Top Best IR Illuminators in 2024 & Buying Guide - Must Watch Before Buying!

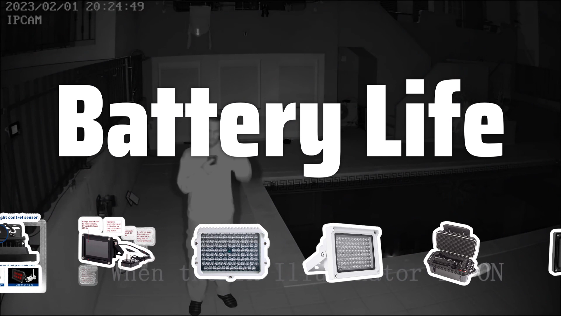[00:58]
Battery Life Look for IR illuminators with long-lasting battery life.
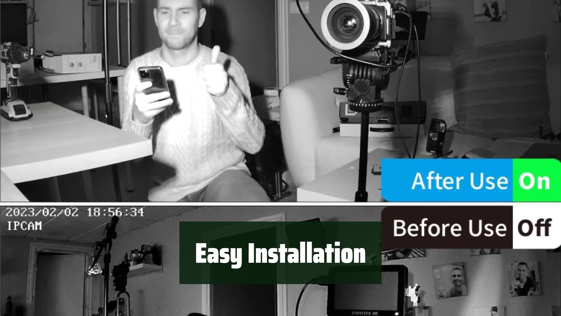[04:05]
Installation is easy and the full package includes an infrared illuminator, adapter, screws, and user manual.
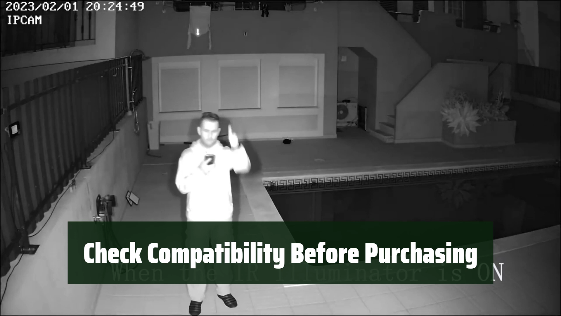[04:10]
Be sure to check compatibility with your camera before purchasing. What we like.